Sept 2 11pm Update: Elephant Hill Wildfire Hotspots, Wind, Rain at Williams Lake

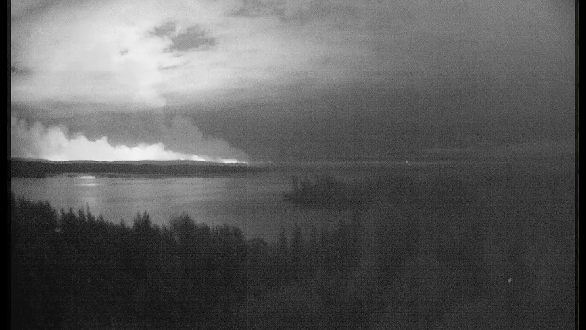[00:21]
We've switched to a picture from two days ago of the Beto Tree Cam looking out at Sheridan. Please watch in the center of your screen as it rolls into today so we can see fire has progressed northwards.